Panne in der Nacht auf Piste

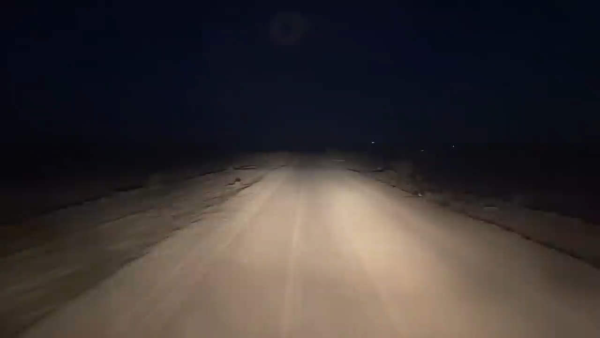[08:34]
Ja, mal schauen, ich fahre bis ich Internet habe. So, jetzt bin ich gerade am Kaffee vorbeigefahren, wo wir immer angehalten haben, das ist gerade an der Ecke vom Nationalpark. Jetzt hört dann die Teerstraße auf und dann rappelt es wieder da vorne, glaube ich. Ja, genau. Das war's. So, meine Freunde sind da.
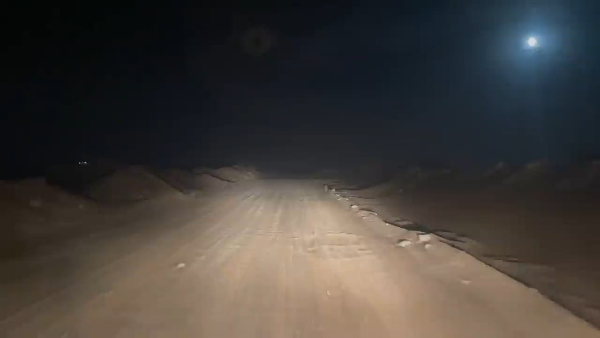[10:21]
Ich schätze mal, der Schlauch abgerissen, irgendwo an einem Gestrüpp. Ja, heute ist richtig was los. Ja. Ein Stoßdämpfer hält, ich habe den zwischendurch mal kontrolliert. Er hält, das Lokteil hält. Da bin ich froh. So, wieder Teerstraße, aber auch da kommt der Sand rein. Ja, ich habe noch den Reifendruck wieder höher gemacht, 4,5.